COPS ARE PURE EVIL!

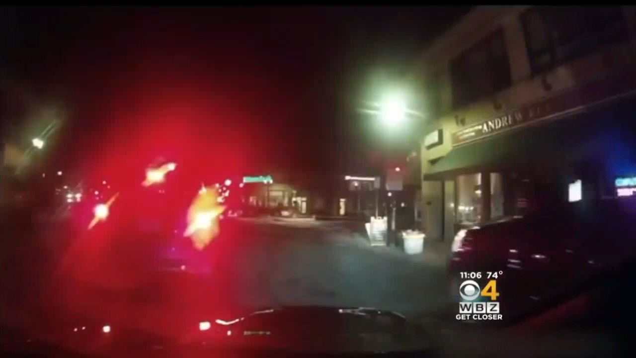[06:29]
In the dark of night, a man driving a pickup truck gets out and aggressively approaches another driver. That driver throws it in reverse, but the guy keeps coming and makes a threat. Oh, I didn't know you were a cop. Right through your f***ing head. I didn't know you were a cop. I'll put a hole right through your head. Okay, okay, okay, okay. That's right. It was an off-duty Medford police detective named Steven LeBert. He accused the driver of making a wrong turn at a rotary. You know what, you're lucky I'm a cop, because I've been beating the f***ing side of you right now. Jeez. Give me your license. I just want to let you know.